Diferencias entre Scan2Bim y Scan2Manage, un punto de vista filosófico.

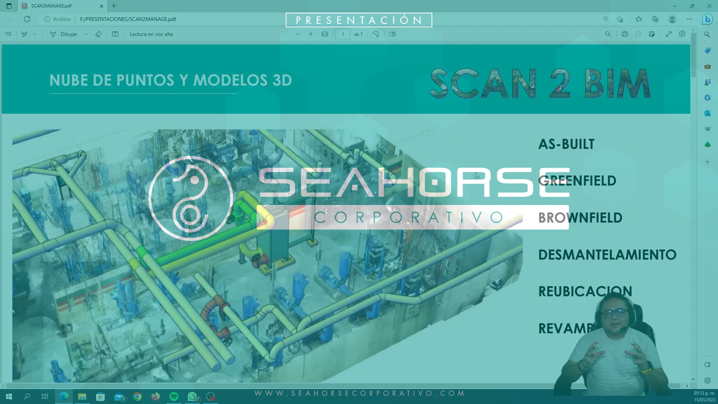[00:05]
la primera es los levantamientos enfocados a captura de la realidad que están relacionados con escaneo láser, lidar, fotogrametría, hay diversas tecnologías que me permiten generar entregables para poder hacer una captura de la realidad como tal. Por definición, eso igual lo vamos a ver en otros videos tutoriales, por definición de conceptos la captura de la realidad es esa sinergia entre diferentes técnicas,
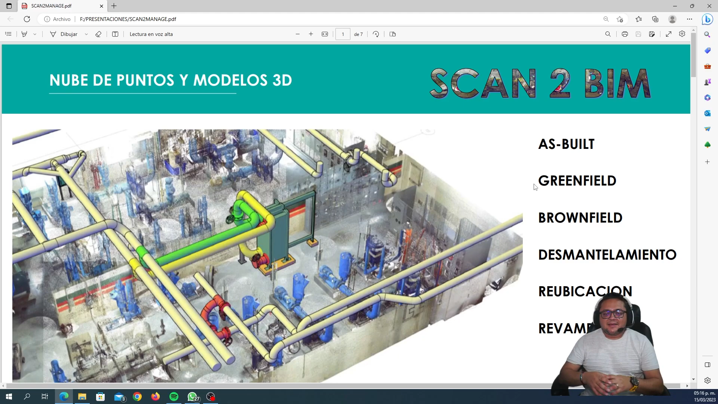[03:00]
Desmantelamientos para hacer procura de materiales, volumetría de materiales la reubicación de equipos que eso es algo que tiene que estar muy mucha sinergia en eso y todo lo que tiene que ser con Ribbon. Básicamente es poder diseñar sobre lo existente. Entonces eso abre la pauta para muchas cosas.
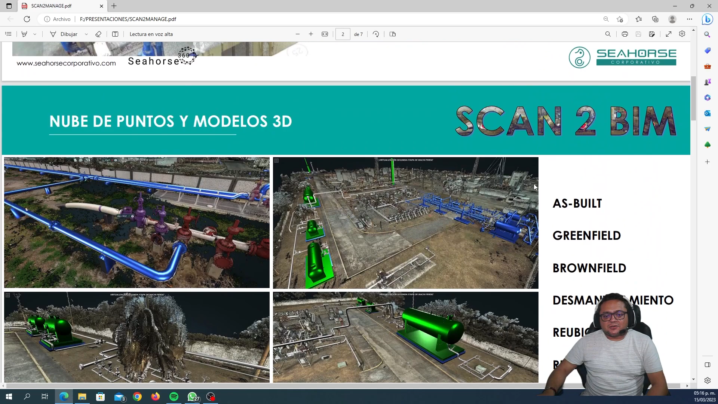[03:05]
Aquí hay unos ejemplos de un tren de separación que está dividido en diferentes etapas. ¿Cómo se hacía antes esto? Nosotros escaneamos, hacíamos el modelo de lo existente más el modelo de lo nuevo y generamos un modelo total. Eso es una verdadera locura porque primero lo existente para el proyecto no necesariamente lo necesitas modelar porque para eso tienes la nube. O sea, la nube de puntos es un modelo tridimensional. La única diferencia entre esto y el Beam es que la nube de puntos son puntos.